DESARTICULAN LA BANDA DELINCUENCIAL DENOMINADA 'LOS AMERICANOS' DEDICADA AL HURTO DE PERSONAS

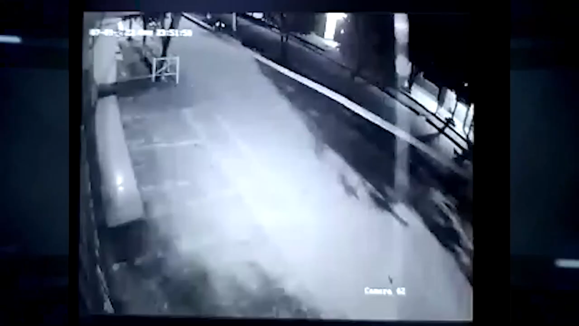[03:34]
Se trata de Ronald Quintero Manzano, de 31 años, más conocido como Galeo, quien chocó contra un árbol al parecer cuando conducía la motocicleta en estado de embriaguez.